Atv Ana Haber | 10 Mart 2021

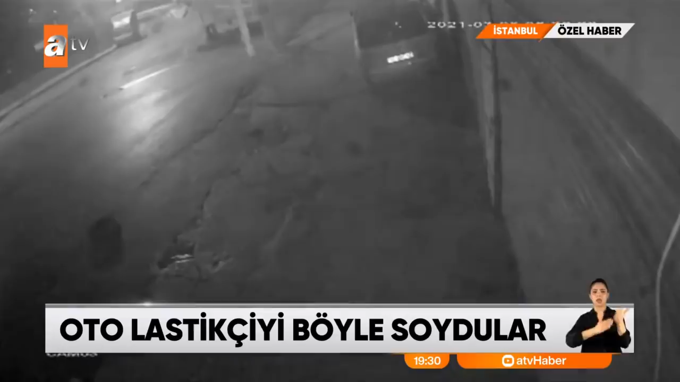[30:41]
Hırsızlık çetesi yine aynı araçla işe koyuldu. Üstelik hırsızlık yaptıkları saat bile aynıydı.
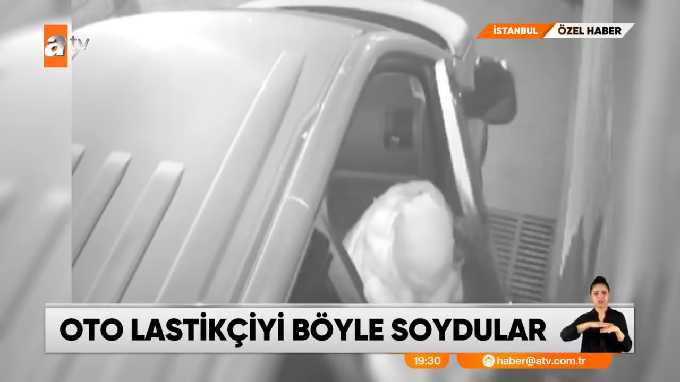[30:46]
Tam otolastikçiye girecekleri anda yanlarından geçen polis aracı tüm planlarını değiştirdi.
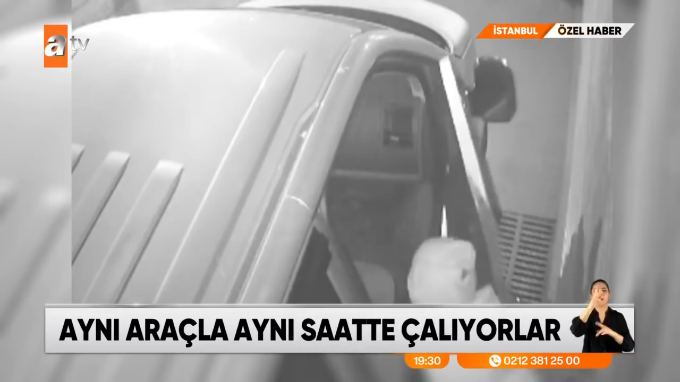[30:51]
Bakın şuradan polis aracı geçiyor. Şu an geçti.
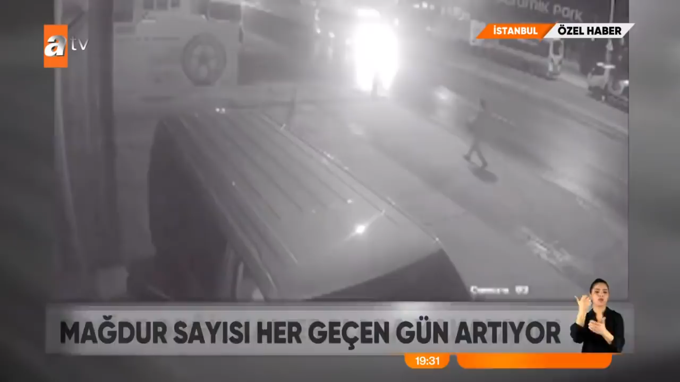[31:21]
Bu kez adres Ümraniye. Yine bir otolastikçi dükkanı. Yine aynı saat.